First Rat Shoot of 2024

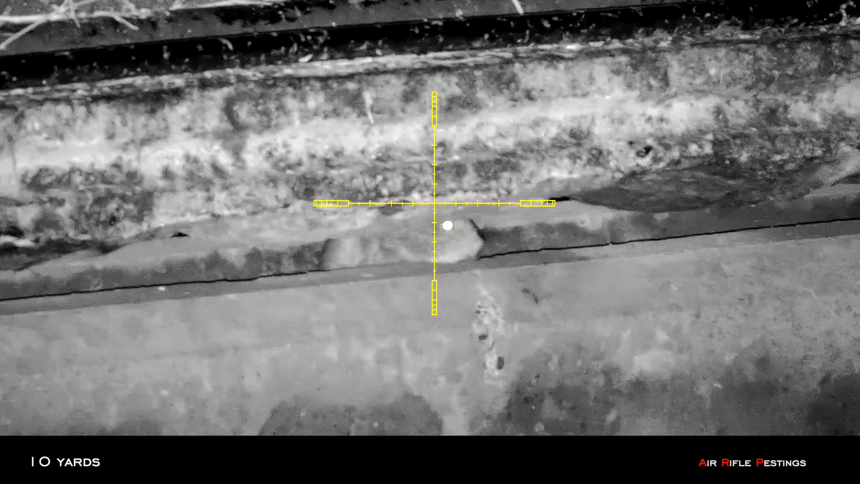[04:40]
10 yards. Take my hold over. Dropped them.
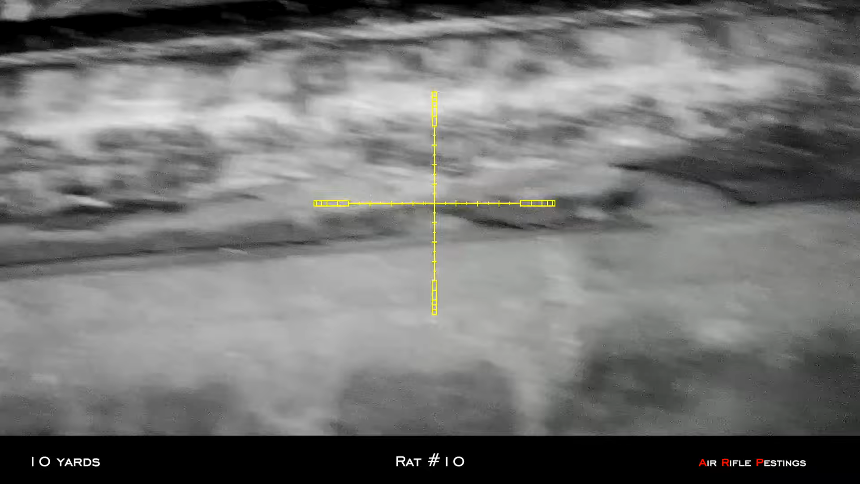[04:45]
Second rat's ran away. It didn't stop. So I didn't get a chance.
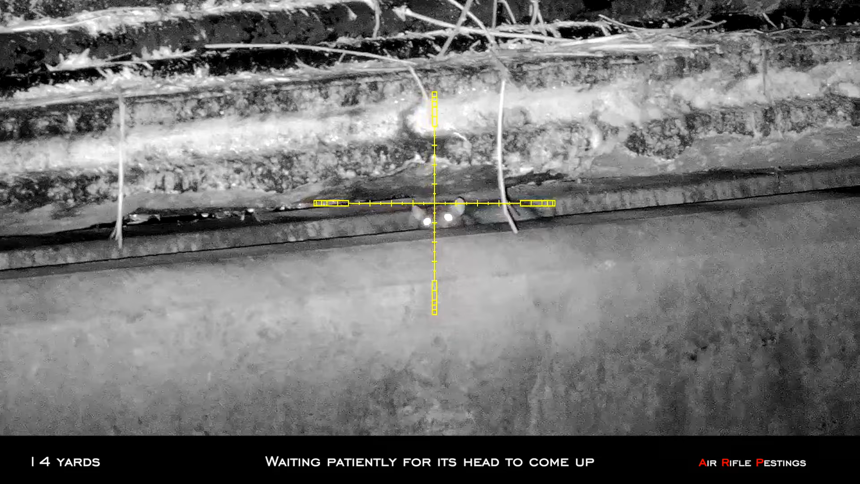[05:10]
Now I'm just waiting for his head to pop up to give me a better shot. So I'm waiting patiently for it to give me a good shooting profile. Definitely lots of movement with these rats.
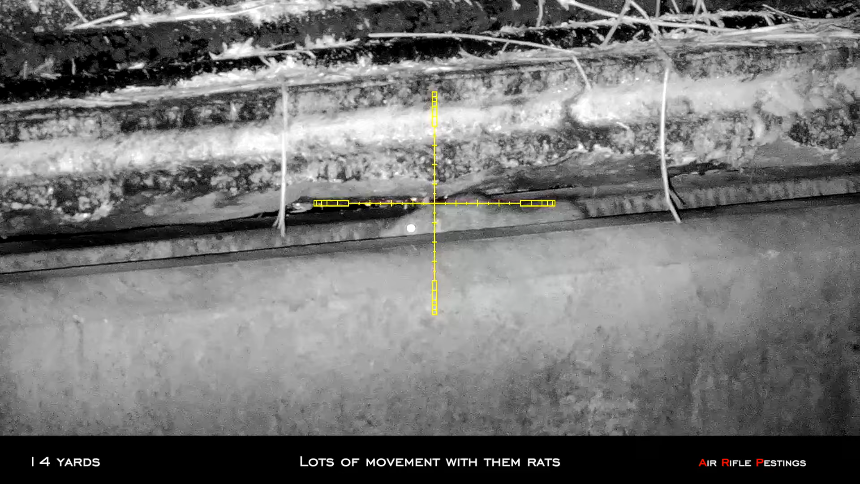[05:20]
So you just have to be patient and wait for the right timing.
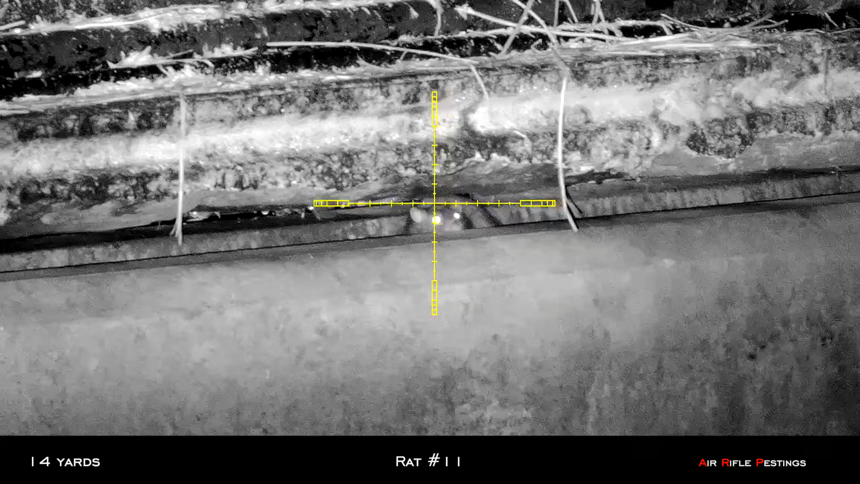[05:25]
That was rat number 11. Straight to the head.
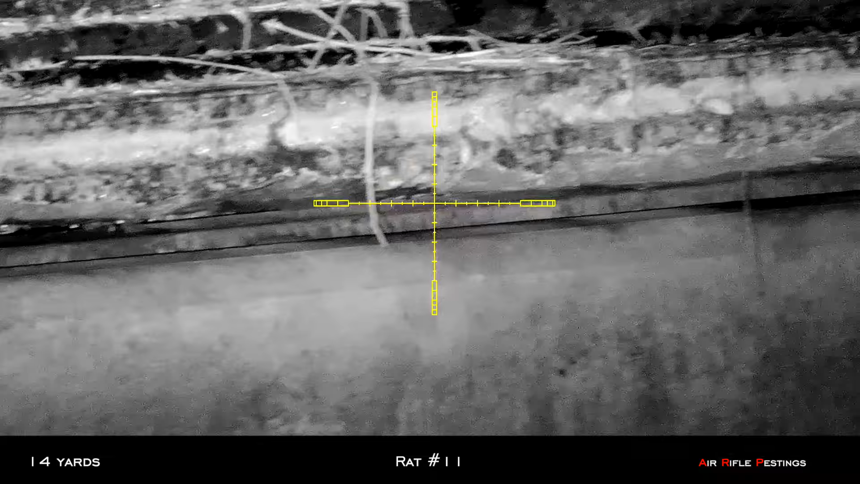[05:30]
It was definitely a busy area this night.
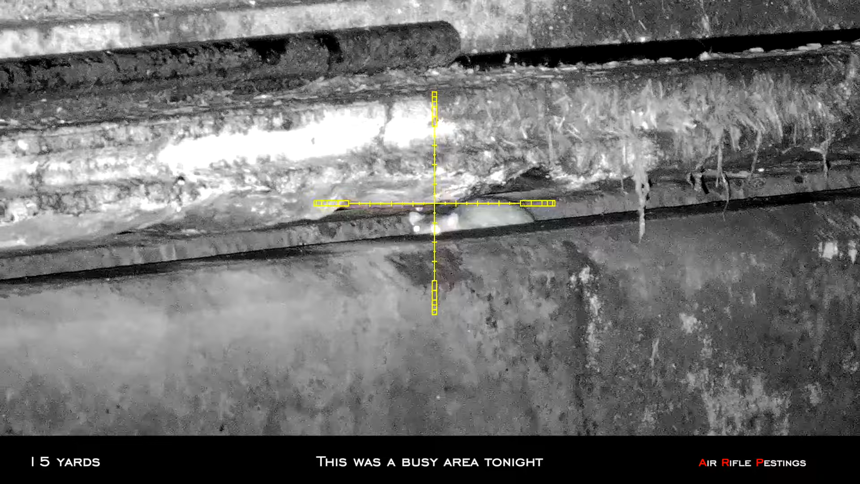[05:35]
Another rat showed up at about 15 yards. Again, I waited for him to turn and give me a better profile.
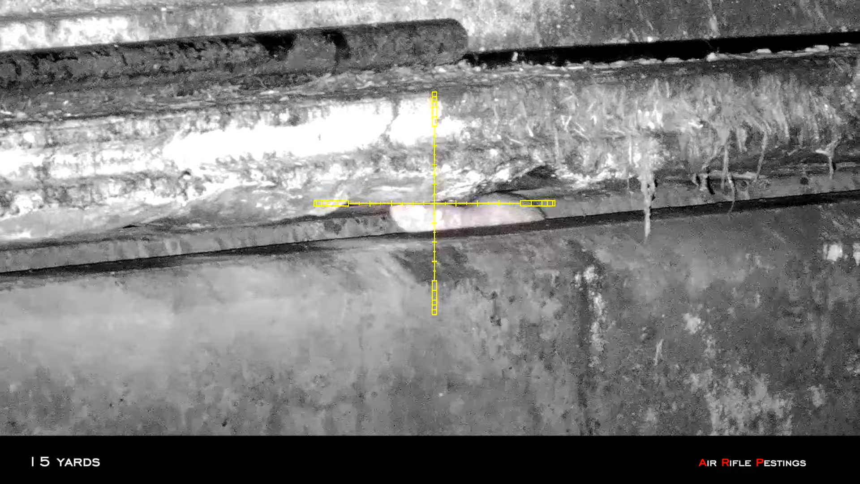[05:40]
Here I went for the head. And if I missed, I would hit the spine. So that's a better shot profile. So that was rat number 12. Down it goes.
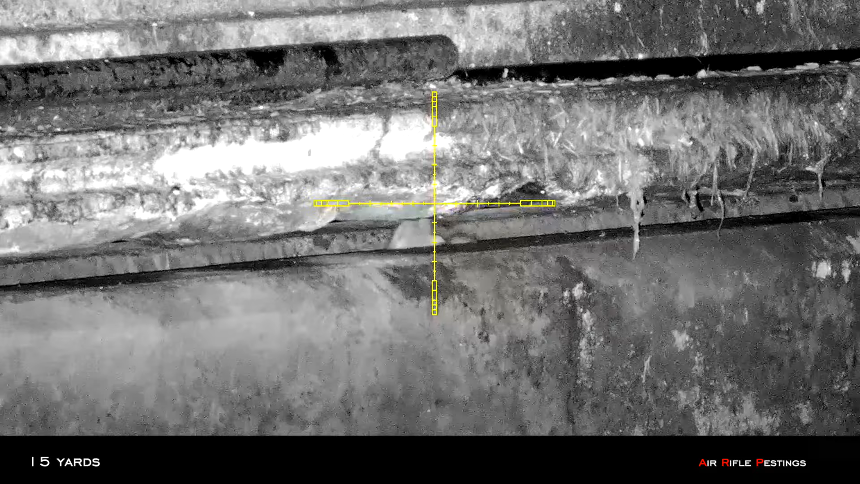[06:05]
Spotted about one guy here at about 30 yards.
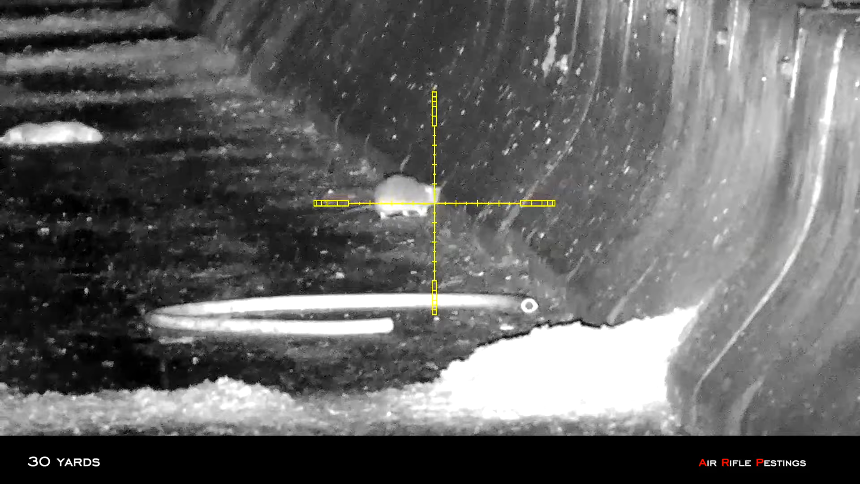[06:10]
Again, hit him in the face. And he crawled back into the hole. I couldn't retrieve the body.
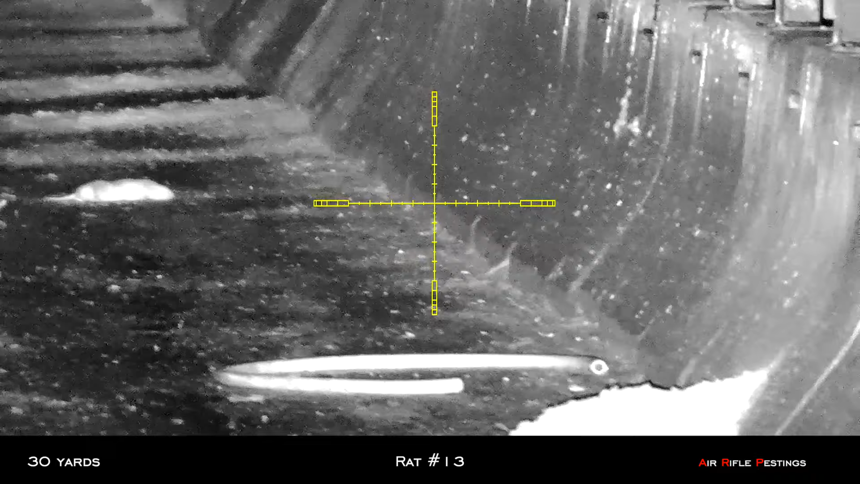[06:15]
This one right here out at 32 yards.
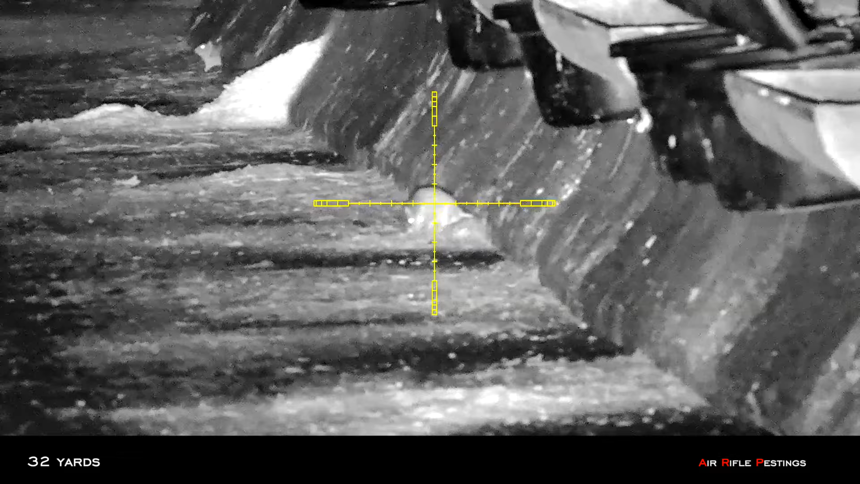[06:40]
That was rat number 14. Again, it crawled back into the hole and died.
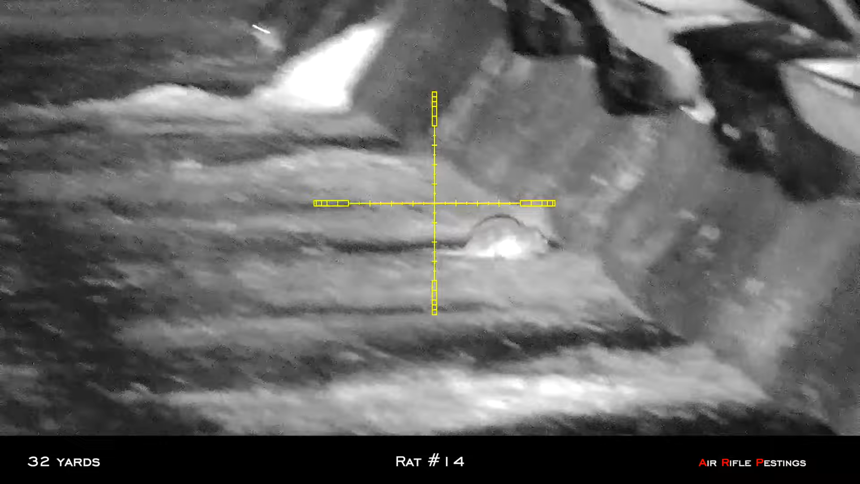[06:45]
Found one at 15 yards.
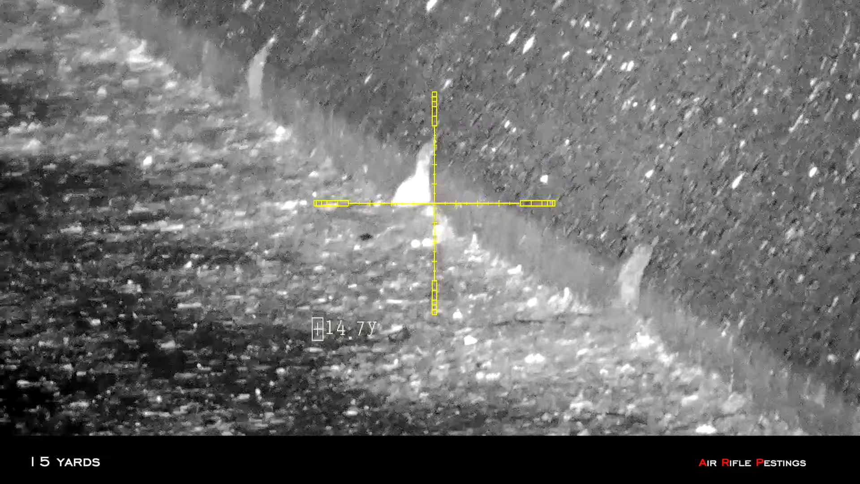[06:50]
This guy only gave me the head profile. But I was able to tap it right in the head.
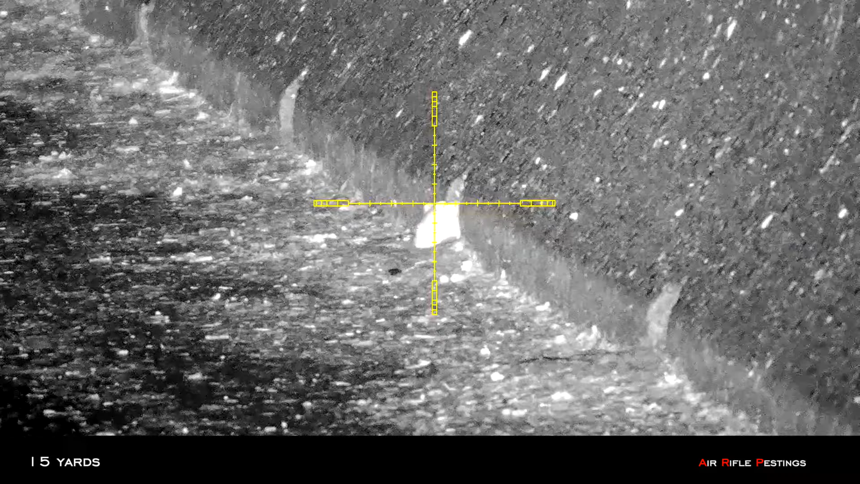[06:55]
You can see the blood was oozing out of the head. So that was the perfect shot placement.
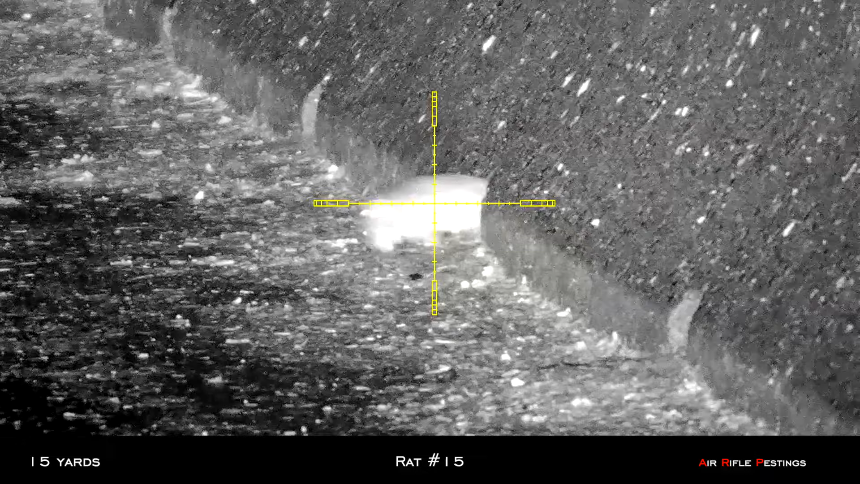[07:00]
The movement here you see is just muscle spasm. They're already dead.
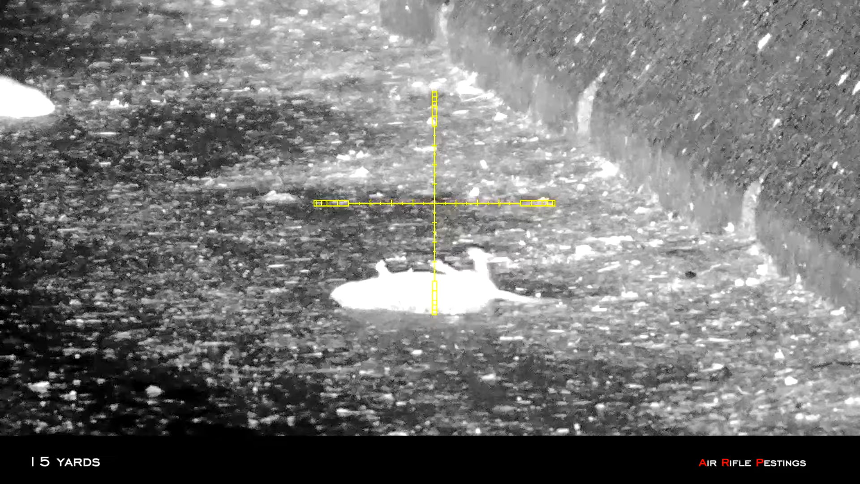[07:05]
Saw another one here underneath the concrete.
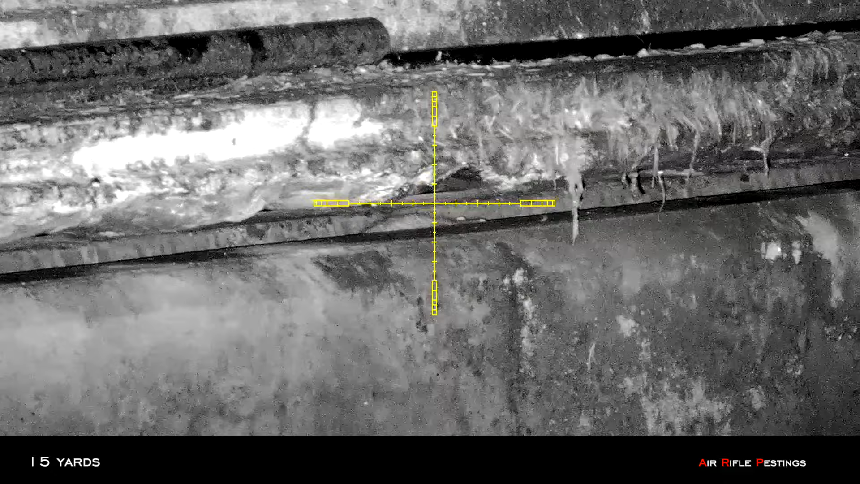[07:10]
So I quickly put it down. That was rat number 16.
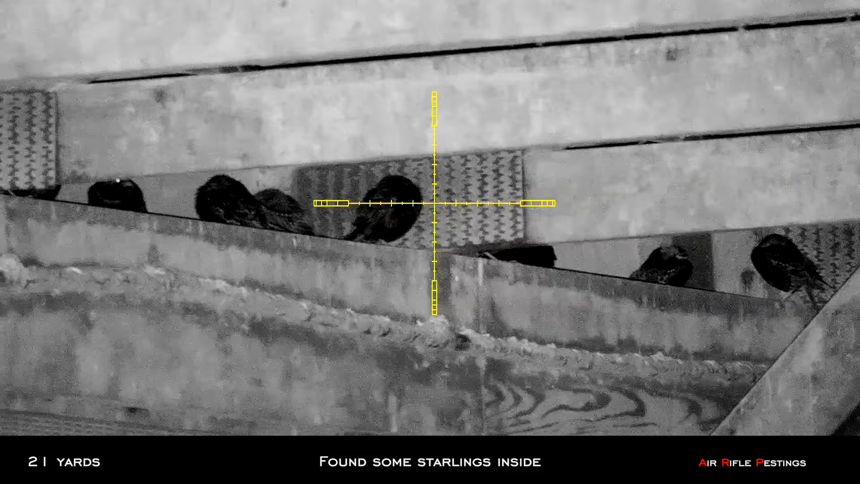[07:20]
I went inside the bondage and saw some styling roosting here. Not many, only probably 10 or 20 of them.